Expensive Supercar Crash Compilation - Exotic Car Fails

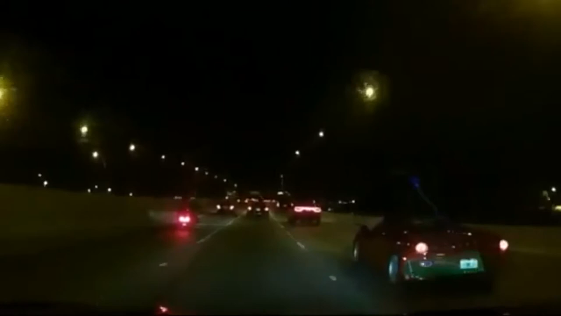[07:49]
Really, bro? Did he literally like almost hit your car? He was so close to hitting me. That would have been a good one. Knocked out your own car. Are you eating shit?
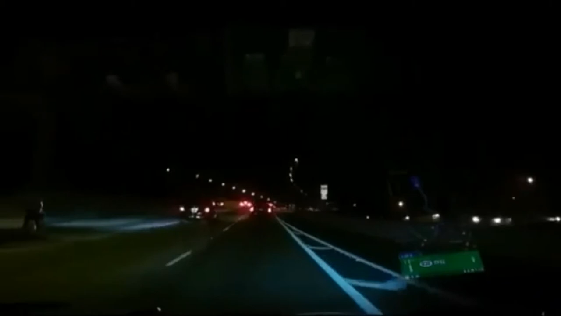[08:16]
You fucking almost hit me. Fucking idiot.